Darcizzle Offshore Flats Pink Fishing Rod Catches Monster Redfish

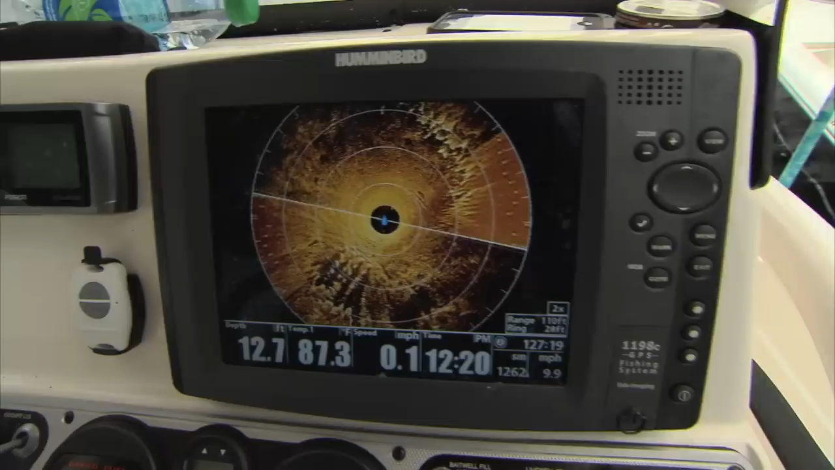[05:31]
On screen: depth 12.7 ft, water 87.3°F
But it's scattered out over about a hundred yard area and there's a lot of rubble from the old bridge that used to be here. So when we got done tarpon fishing they stopped rolling. This is a great place to come. The sun's up.
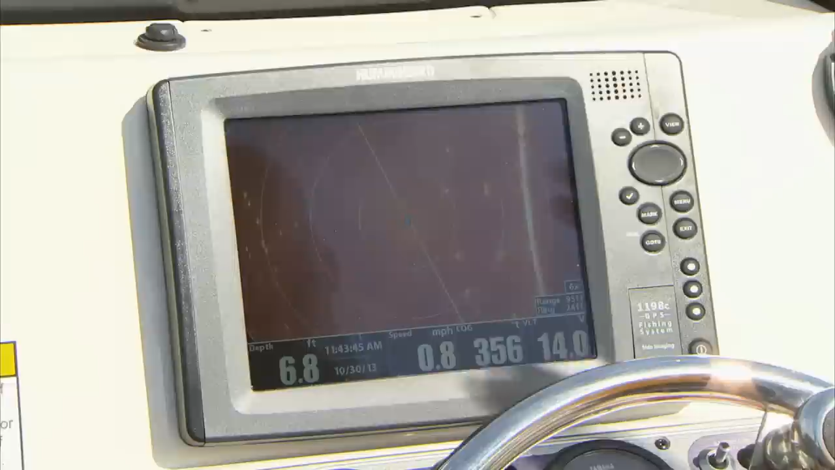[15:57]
On screen: depth 6.8 ft, speed 0.8 mph
Nowadays, I deploy my 360 down.
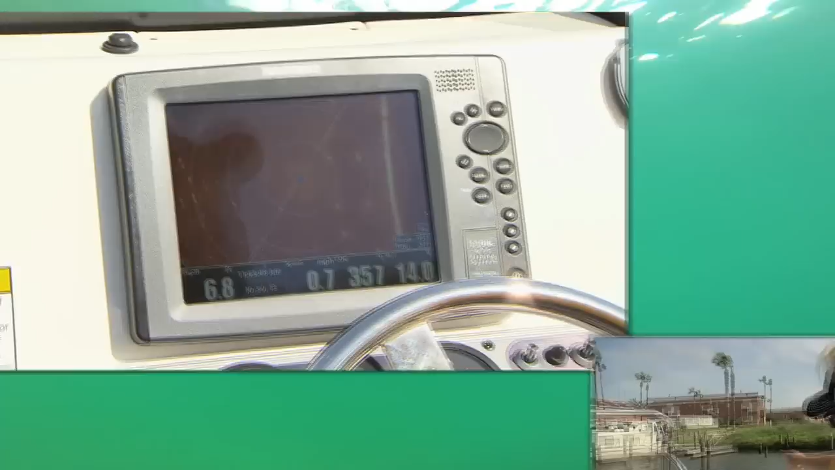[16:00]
And if you see each of these pilings here, they're showing up on my 360. Those are fish right there.
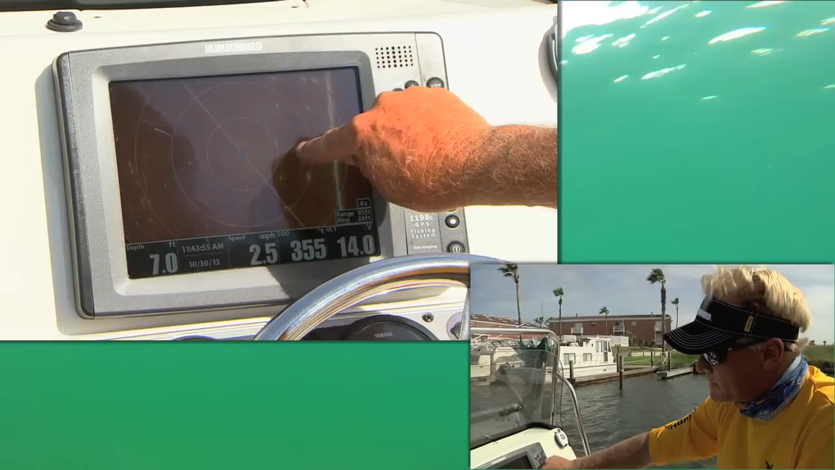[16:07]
On screen: depth 7.0 ft, speed 2.5 mph
That little white little line is a fish in there. No telling what kind of fish it is, but at least you know that there's a fish down there to try and fish for.
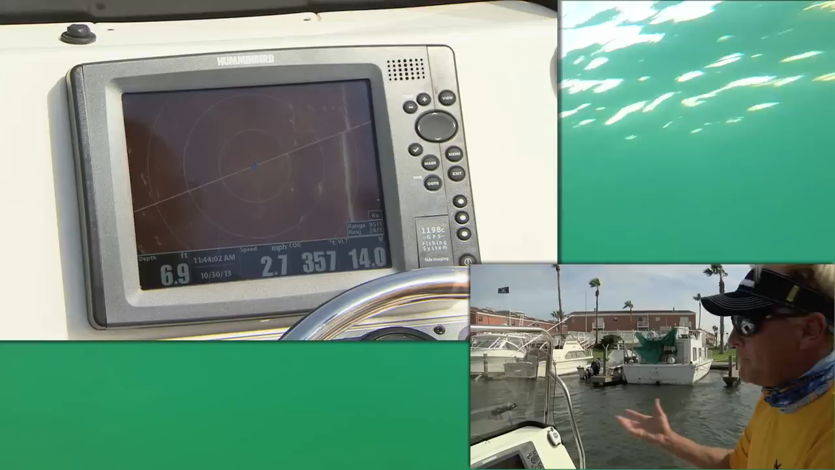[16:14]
On screen: depth 6.9 ft, speed 2.7 mph
As we come down the side of the bank here, you can see the seawall back here.